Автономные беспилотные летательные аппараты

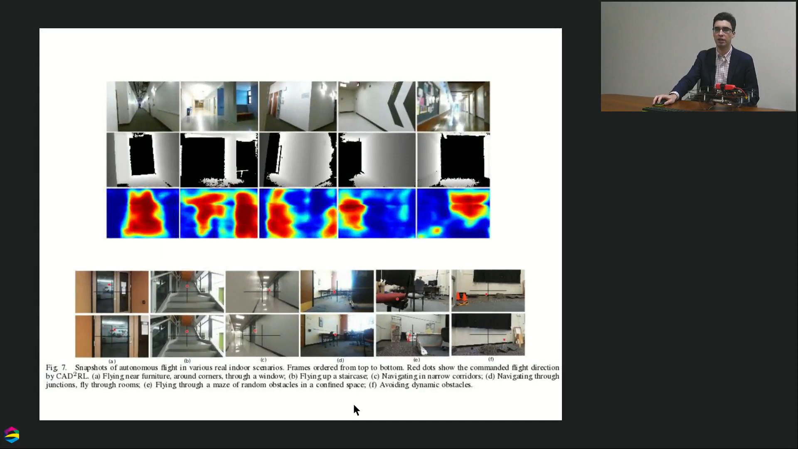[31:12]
которые показывают, в каком направлении летать опасно, к коптеру в каком направлении. Вот, в целом, если вы думаете о научной карьере, то сейчас это очень горячая область, очень много исследований, число исследований быстро растет.